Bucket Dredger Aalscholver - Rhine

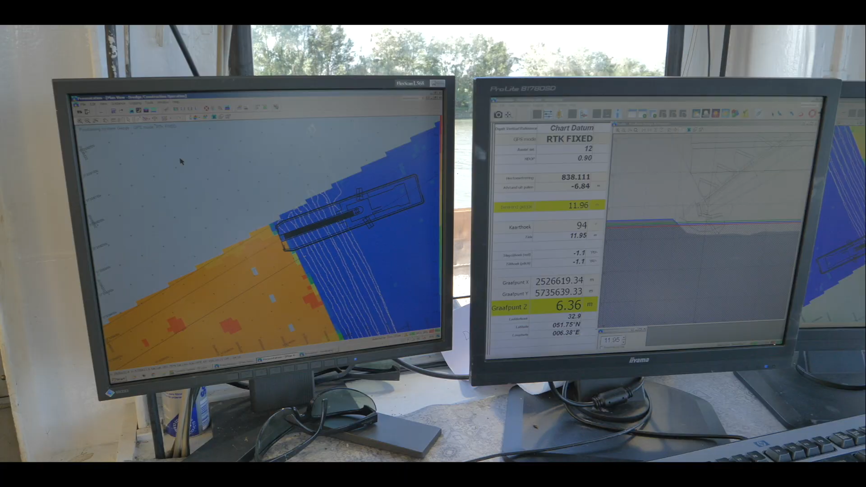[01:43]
En we kunnen met een tolerantie van maximaal 5 centimeter kunnen wij werken.